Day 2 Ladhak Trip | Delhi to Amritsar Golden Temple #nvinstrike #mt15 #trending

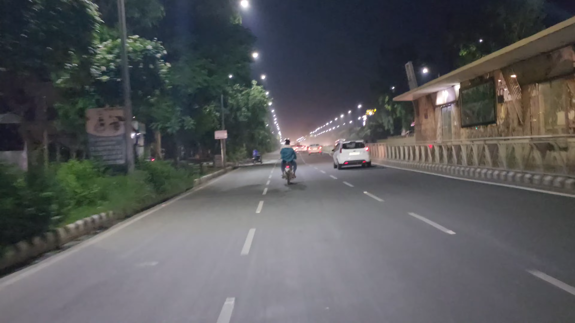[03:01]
We have reached the first camera, we have 5km from the Golden Temple. The lights, banners and banners are very colorful roads.